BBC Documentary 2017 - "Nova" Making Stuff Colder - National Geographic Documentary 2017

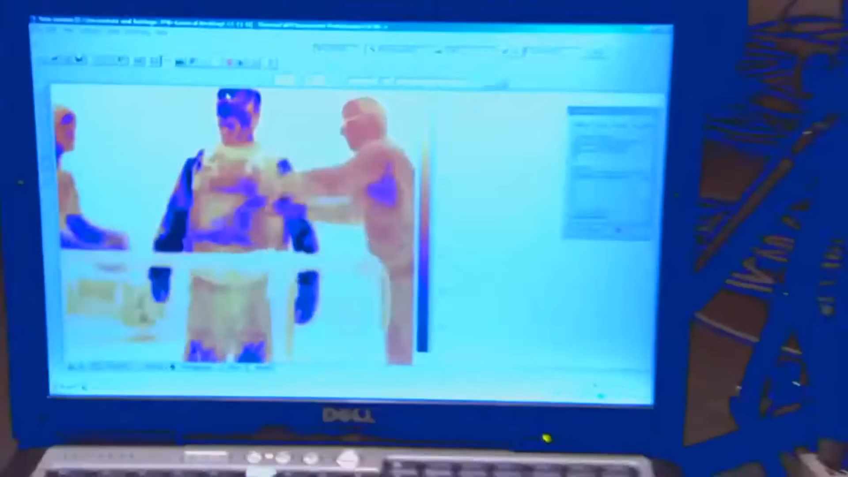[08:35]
as they remove my kevlar vest That dark blue area that's my chest 78 degrees cool baby